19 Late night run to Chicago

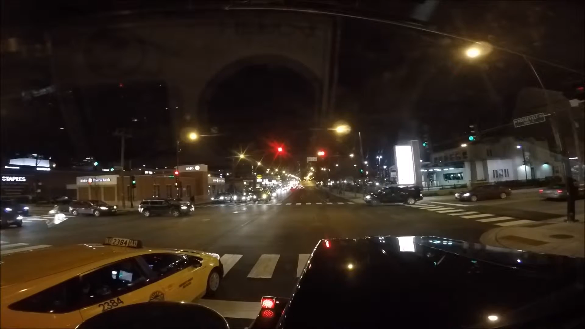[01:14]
Well, there's the Sears Tower. We're literally a block away from it this time. This is a disaster. What? Who?
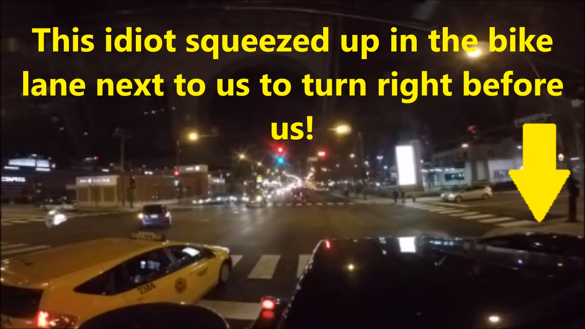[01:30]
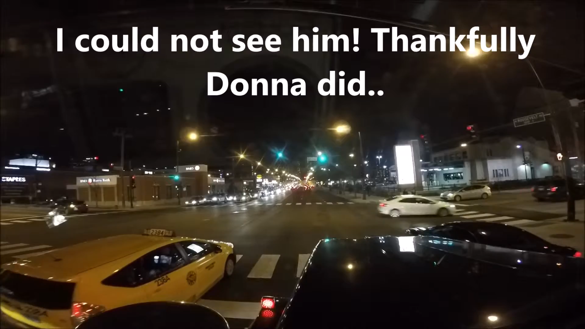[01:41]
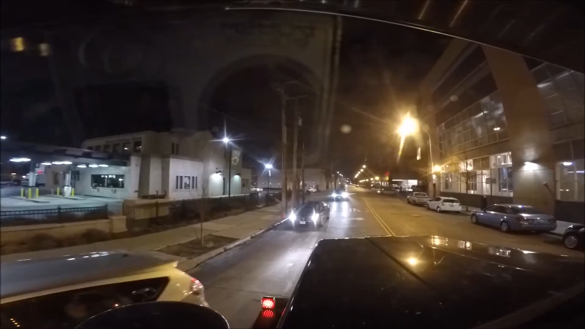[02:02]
Destination in 800 feet on the right side. Alright, he said go past the store, go down to Maxwell.
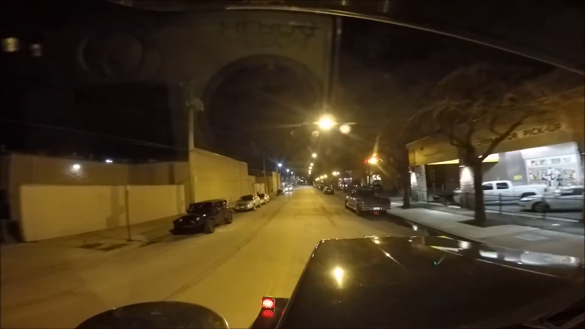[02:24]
This is pretty fucked up. We got a, literally got a parking lot on the roof. This Maxwell, I'm assuming.
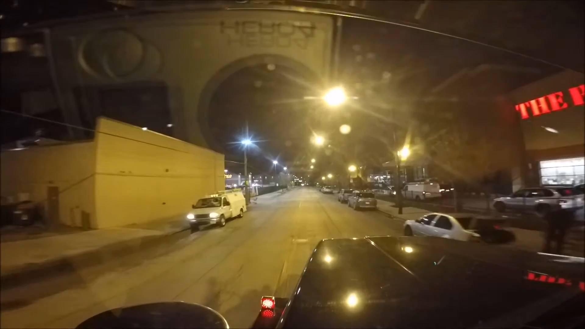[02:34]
Like a Max, huh? You have arrived at your destination on the right side, 1300 S. Clinton Street. Huh? Don't call. You're gonna.